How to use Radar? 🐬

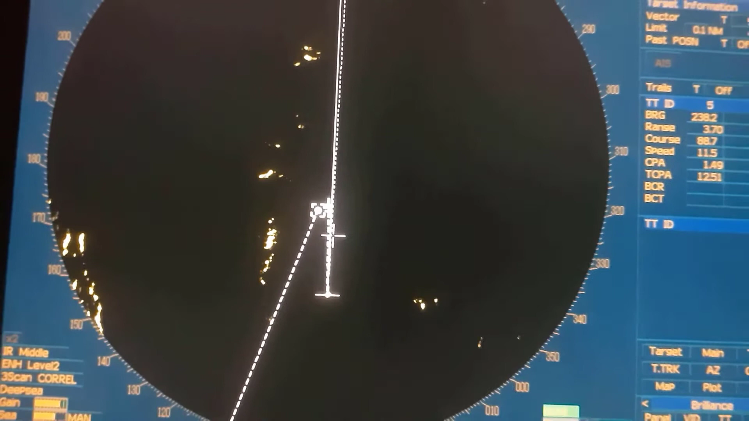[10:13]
You can see we can piloting three other selection. Let's close. Cancel.
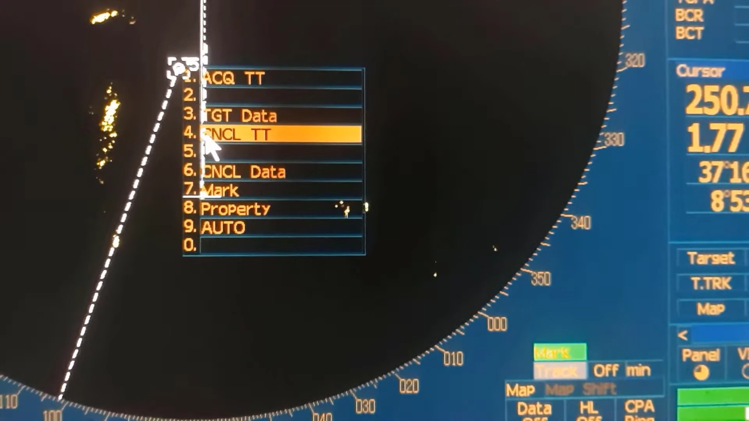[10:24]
TT. That's enough.
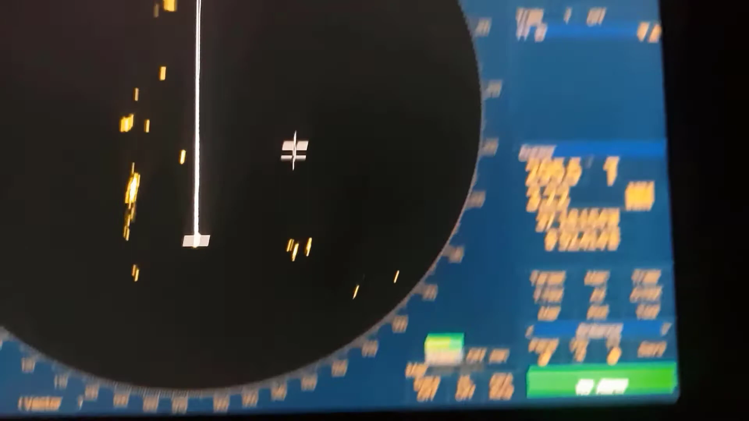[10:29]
And let's push again IS button. This. And ships are active.
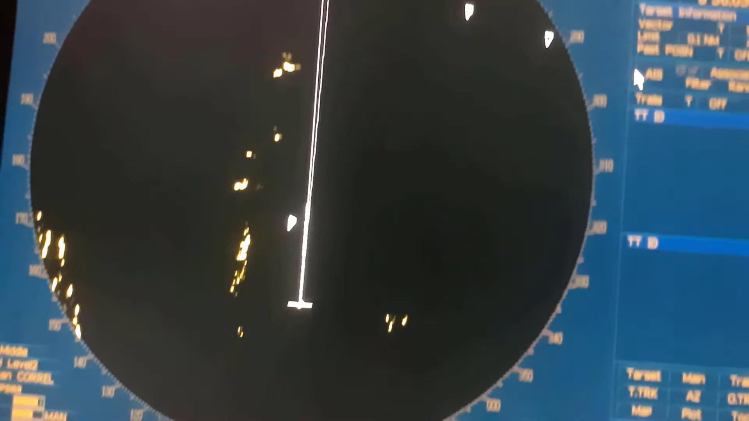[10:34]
Little bit close this. Okay. What is this point? This point is not any ship. We can, how can I say? We can little bit down to rain and sea state. Some button is here but you cannot see because everywhere is very dark.
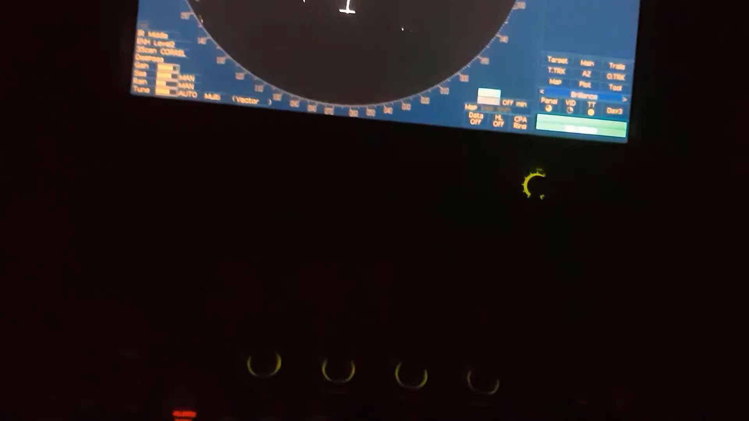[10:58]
It's raining now. Let's little bit make the...
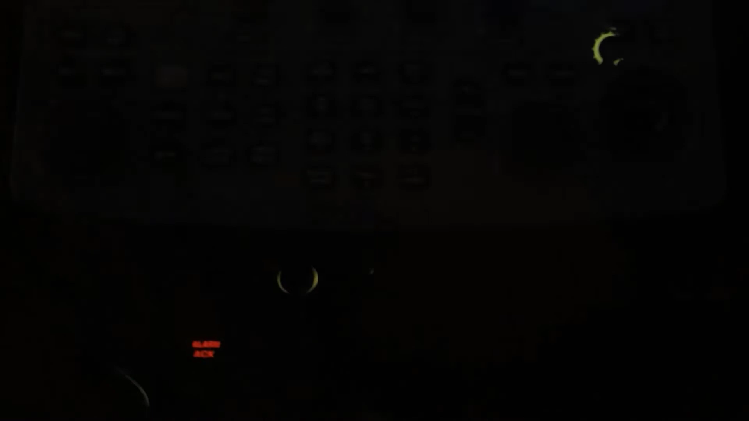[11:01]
Let's upside the rain. Like this.
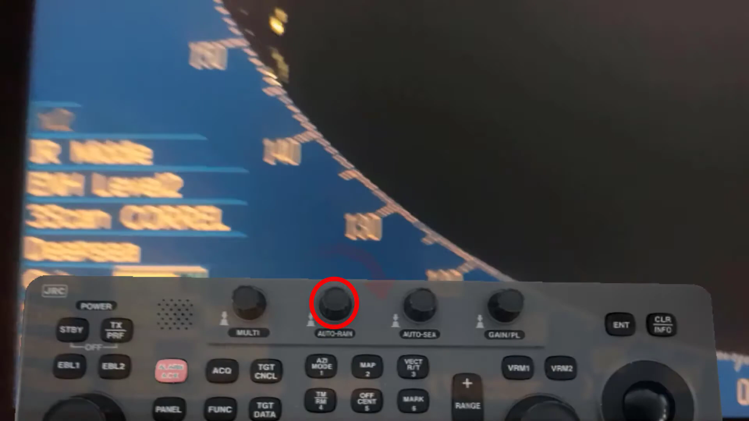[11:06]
Little bit. You see rain is rising. And they are closing.
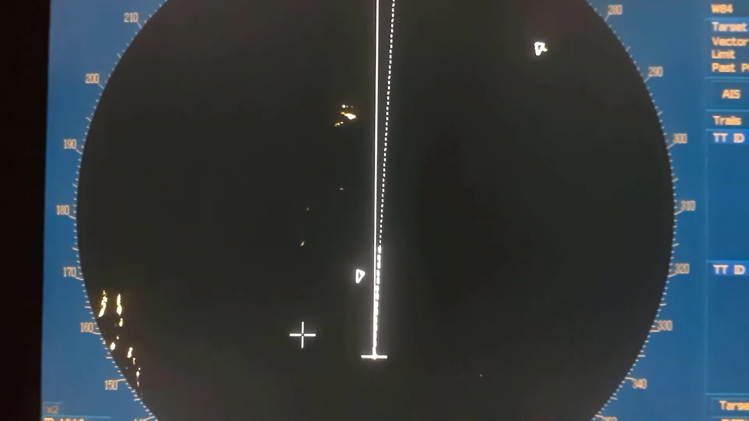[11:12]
And another sea options. We will rise.
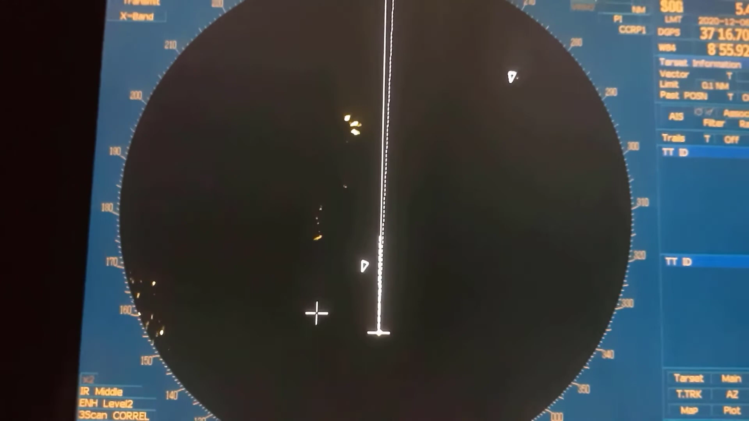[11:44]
They will be delayed. You see? Only ships are active.
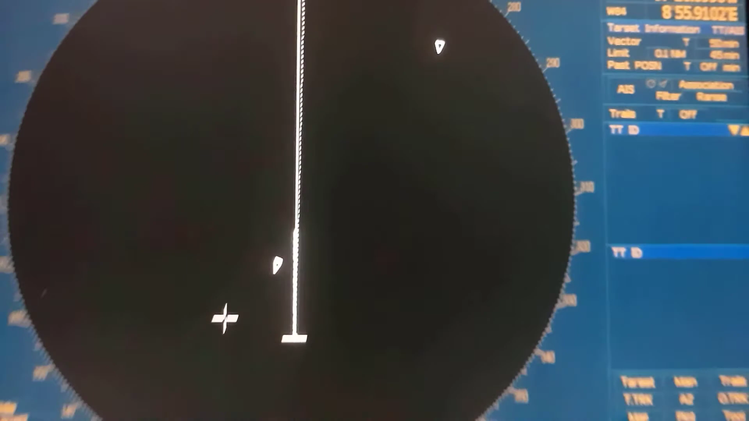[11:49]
I hope you understand. But for safety. We don't open hardly. Because we have to see everything.
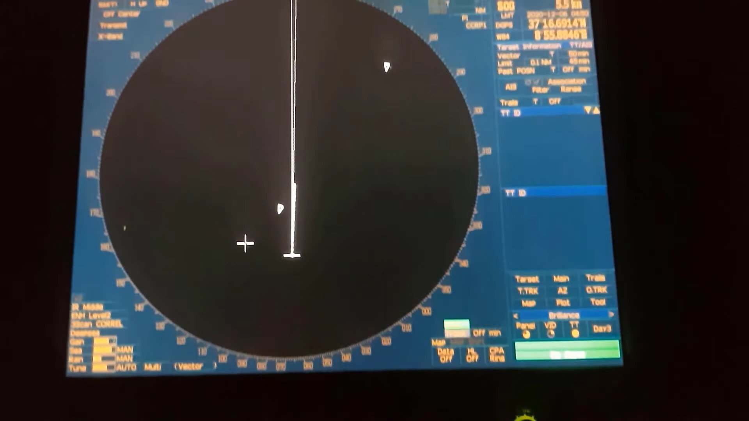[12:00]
Because sometimes ships deleting too. We are opening little bits. And we can see which of them is ship. Which of them is lyre echo.